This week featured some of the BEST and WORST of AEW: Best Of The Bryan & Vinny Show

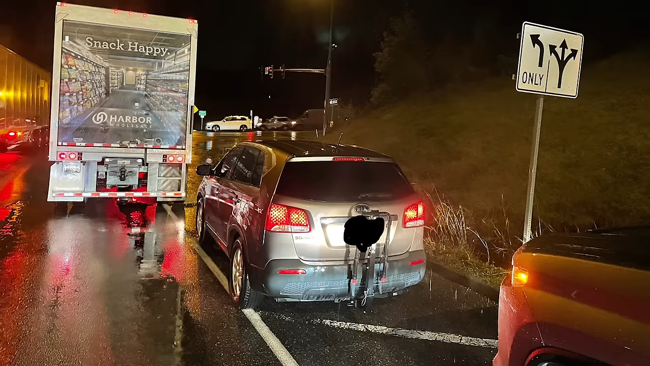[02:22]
There's a car stopped in front of me, on the shoulder, and nothing between them and the turn, but about 20 feet of open pavement. Don't want to go to prison. So I didn't knock on the door or anything, but I kind of gestured, we want to go this way.